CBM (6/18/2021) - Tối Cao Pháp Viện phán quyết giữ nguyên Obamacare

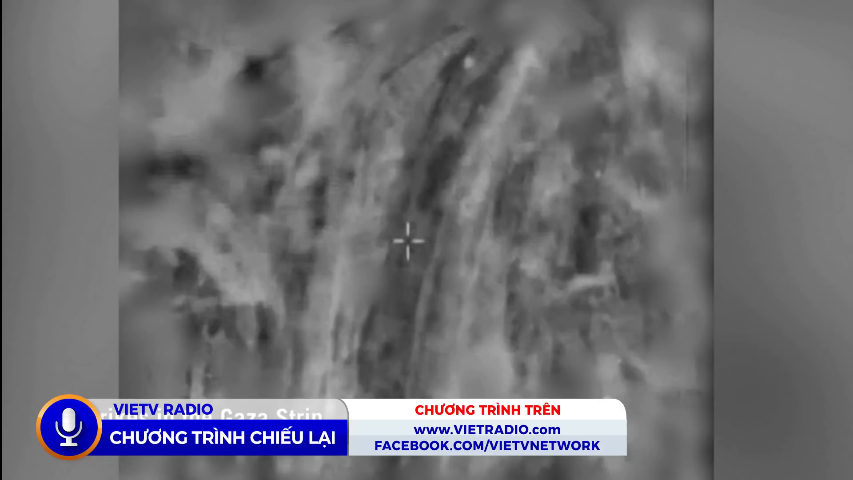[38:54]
Thì tiếp tục Người ta thấy Đằng là bên phía của Israel Đã mở những cuộc không kích Rất là nạn đè Xuống những cái căn cứ Của lực lượng Hamas Ở tại giải Gaza Và đã
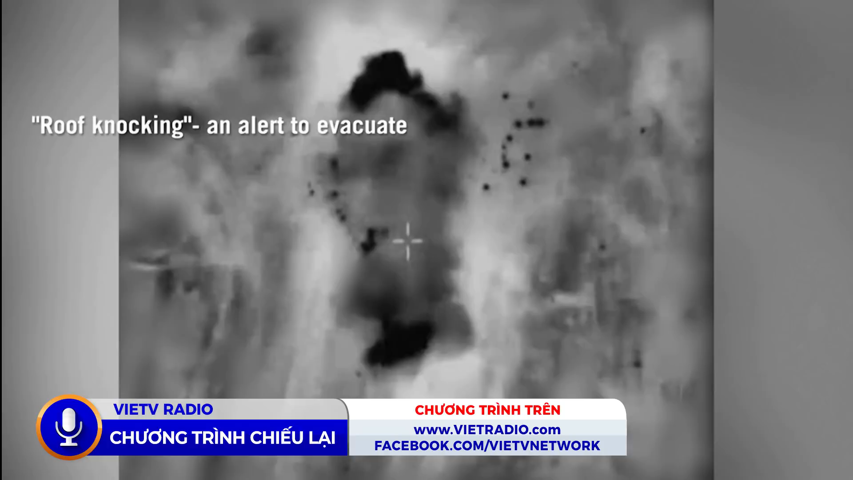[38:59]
thiêu hủy đi Nhiều cái căn cứ Ở tại đây Thành ra là bây giờ Báo chí đã tiếp tục cho biết Là kể từ sau
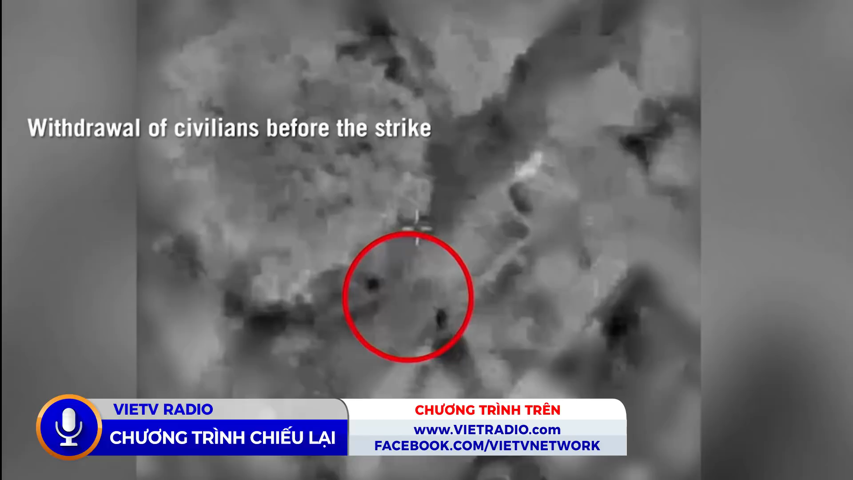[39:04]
khi Mà hai bên được thỏa thuận Và ngưng bắn Cách đây gần một tháng trời Thì họ đã hoàn toàn ngưng bắn Nhưng mà gần đây Trong vòng 2-3 ngày qua Thì hai bên lại có Những cái hành động Và nhất
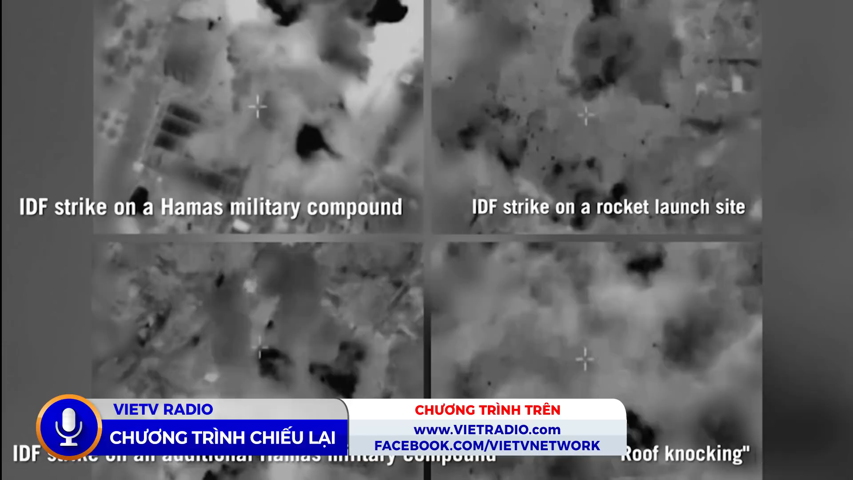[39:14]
là bên Israel Đã tấn công không kích Vào bên phía của Hamas Rất là nạn đè Họ đưa lý do Là tại bên phía của Hamas Họ đã dùng cái chiến thuật Là dùng những cái loại
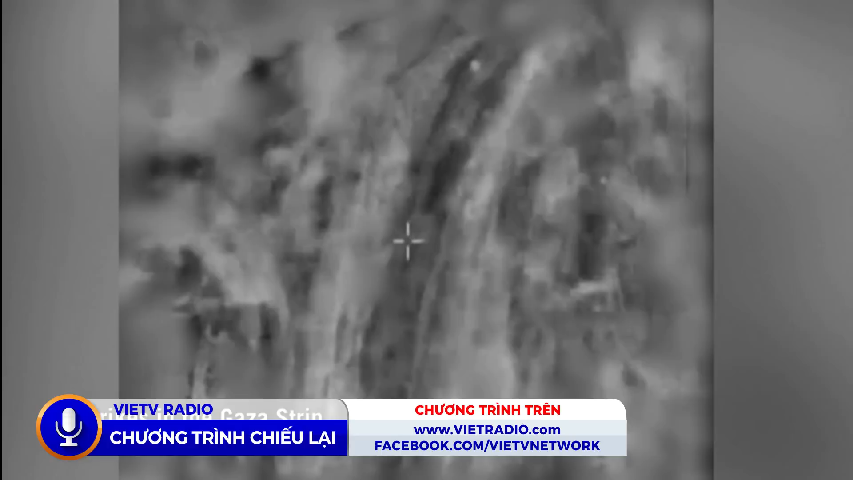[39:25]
Balloon Tức là bóng bay đó Để mà mang Những cái tờ truyền đơn Để mà đi tuyên truyền Rồi sau đó Thì cũng mang luôn Cả những cái vật cháy Nổ Để mà thả xuống bên phía của Bà Đông Bên đây phía của Israel Khi ra những cái đám cháy Rất là lớn Cho nên đó là lý do Tại sao bà Israel Đã tiếp tục có những cái vấn đề Mà tấn công vào Hamas Và họ cho rằng là Bên phía của Hamas Là cái bên mà đã Đã trực tiếp Để mà phá vỡ Cái lệnh cường bắn này Anh Vô Kiều